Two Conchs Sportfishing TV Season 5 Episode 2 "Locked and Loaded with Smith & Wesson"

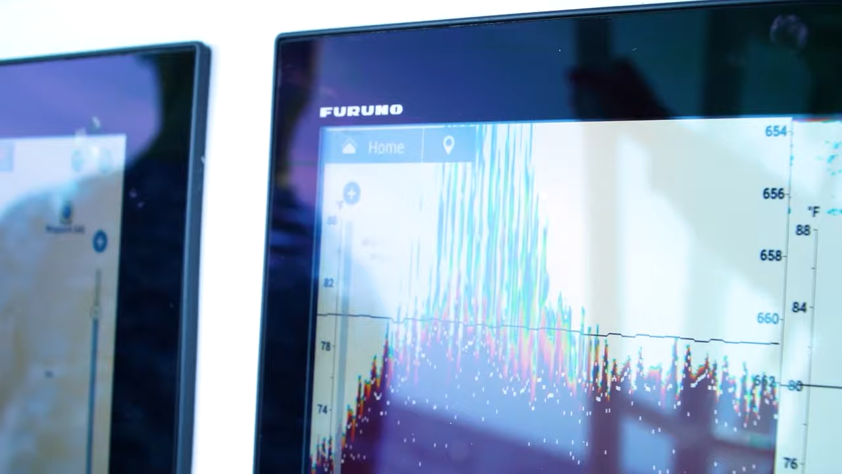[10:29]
You got that Furuno radar on. I think we're marking birds already. This is what you're looking for right here.